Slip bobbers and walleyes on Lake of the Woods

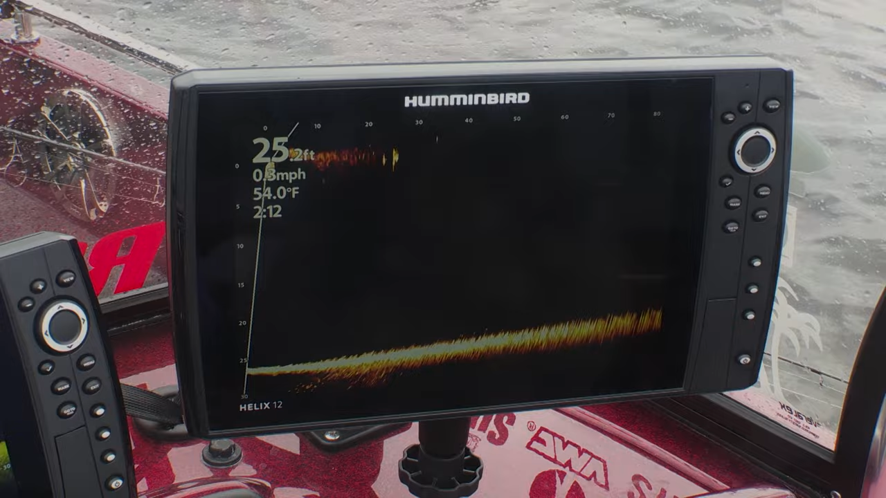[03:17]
On screen: water 54.0°F
It'll see your jig falling or a fish even reacting to your leech as it's coming down.
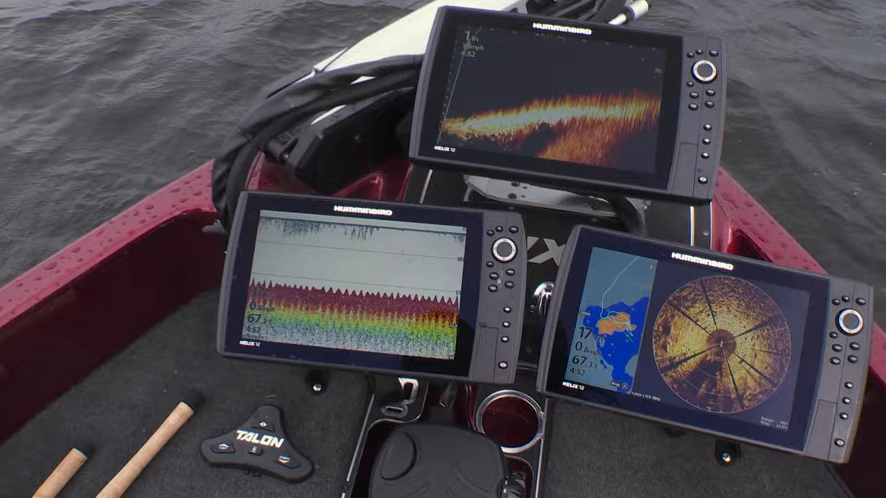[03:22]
Those three tools really do all the heavy lifting for you once you get on a spot like this.